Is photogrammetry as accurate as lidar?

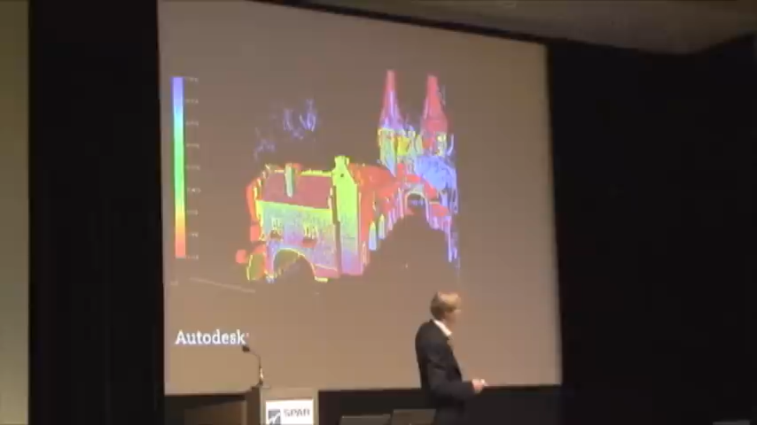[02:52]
And if you're looking at the detail, there's the colors you're seeing, the blue is actually the laser scan.
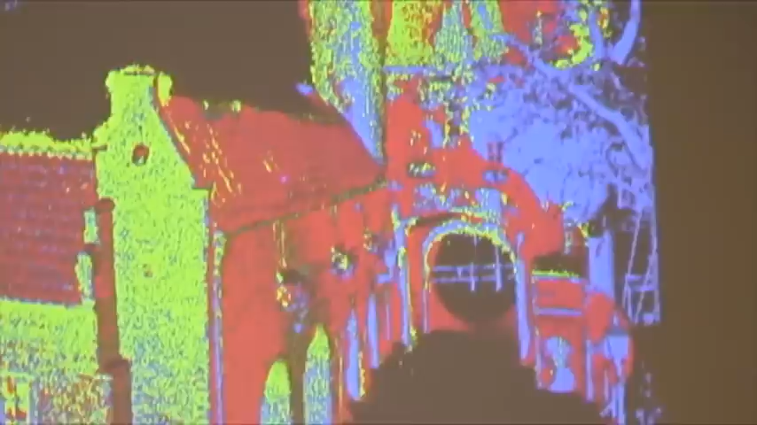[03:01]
The red is a low density reconstruction we did. And the yellow one is a high density reconstruction we did, which is a 6 megapixel basically. And you can see that the fit is pretty good.